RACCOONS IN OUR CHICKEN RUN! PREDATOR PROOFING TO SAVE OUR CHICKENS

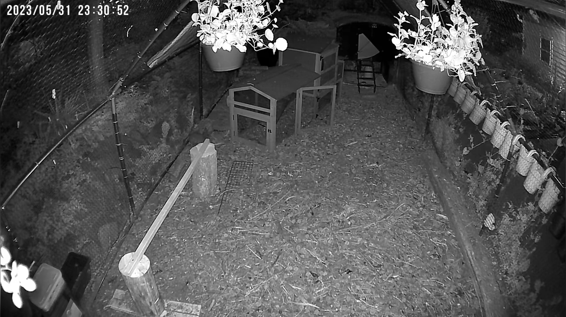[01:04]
And this is a sped up video of our cam just showing the raccoons getting in, going after the food, obviously. Thankfully, they did not, you know, try to get into the coop. I wouldn't put it past them, you know, to do that. But you see the one there messing with the girl's water. I just, I kept wondering what is wrong with their water. It's always leaking. The little cups where the water goes into are always turned.
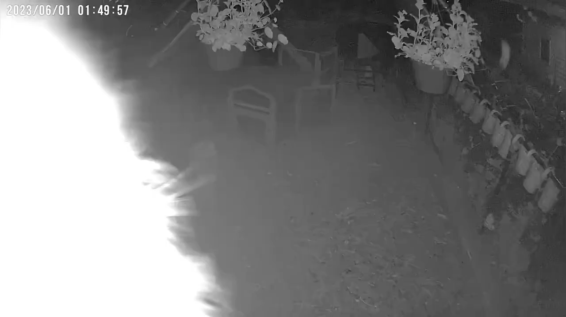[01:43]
And here he is climbing the coop. Like, look at him. Right up against the camera. There's that guy. And this is all, like, these two videos are all one night. So, that's why I think there might be multiples. So,
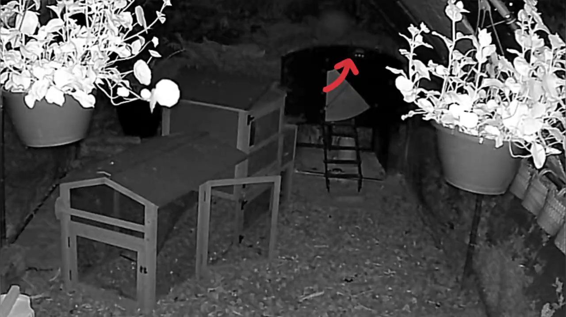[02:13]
look at his little hand come through. They are too smart. Like, what exactly is he trying to grab? I don't know.
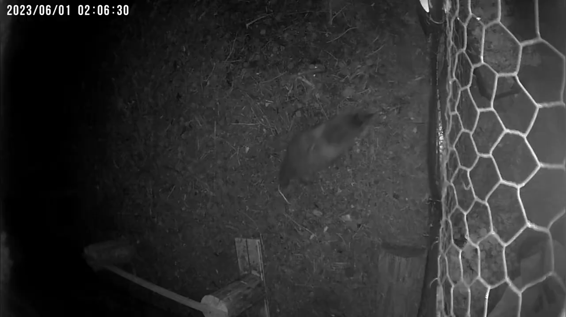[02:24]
And here's where he had knocked my camera down. So, I could actually see him squeezing through the door. That's how I knew the door was a weak point. Which, I already knew. I could tell just by looking at it, something could probably get in there. I just was dumb and made the assumption nothing would.